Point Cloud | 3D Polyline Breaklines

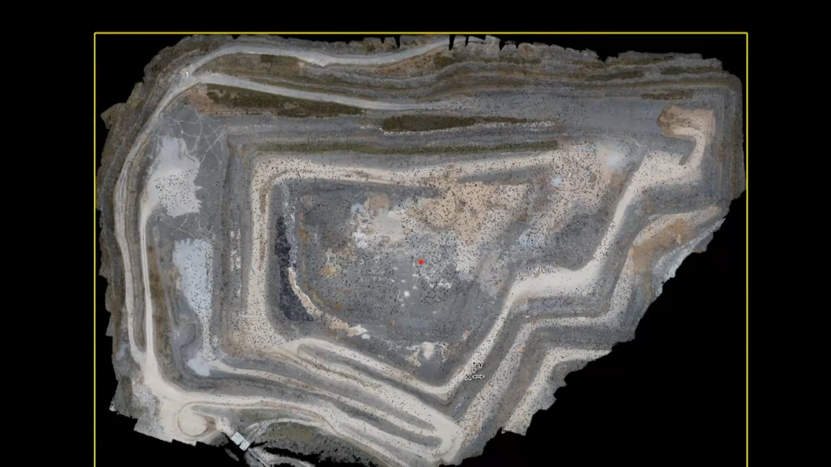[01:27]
So this pulls it into the point cloud viewer and you can see each point cloud
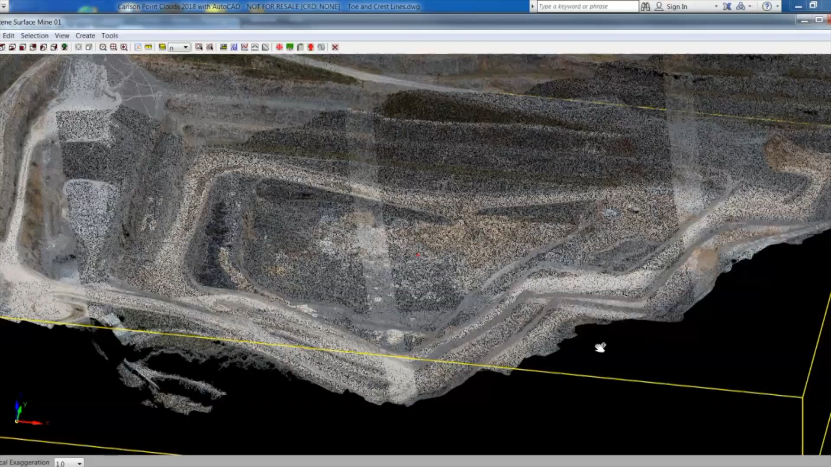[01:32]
node or dot is colored by the final photo that was used when it was captured.